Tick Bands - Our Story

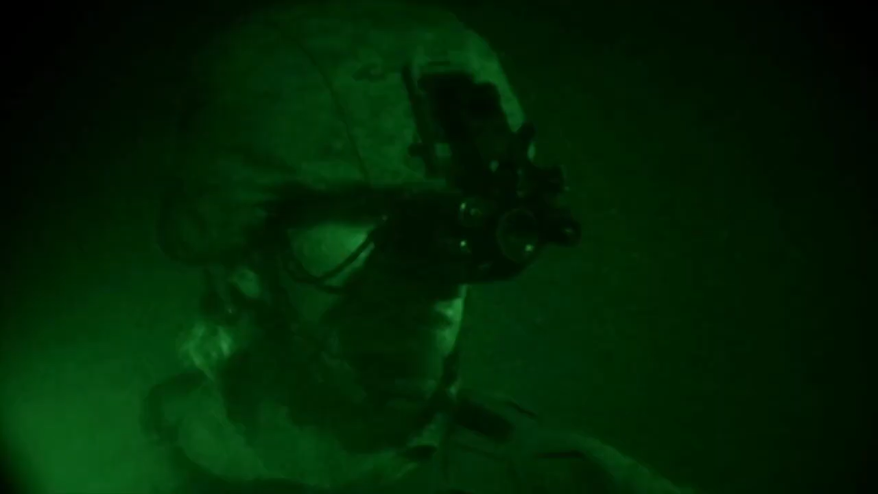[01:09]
Tick bands are made from a special material developed by the Army to block infrared night vision goggles.
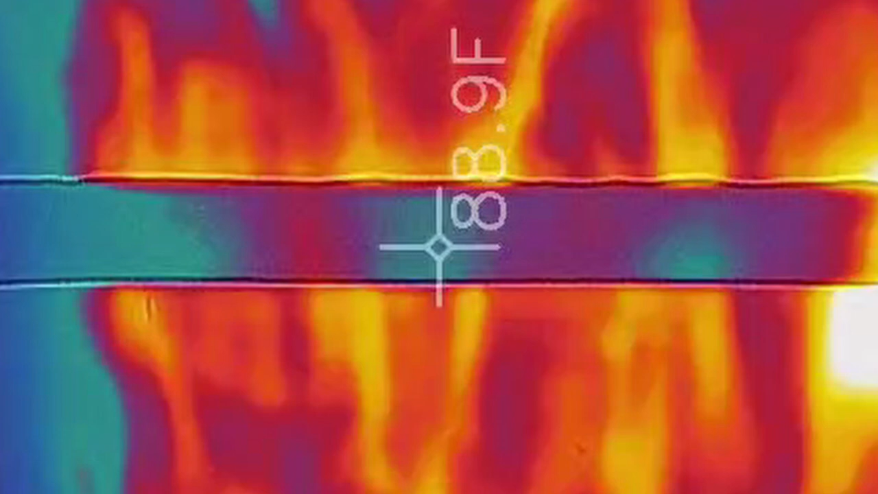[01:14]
This material makes your ankles look cold and dark to ticks, because ticks won't bite what they can't see.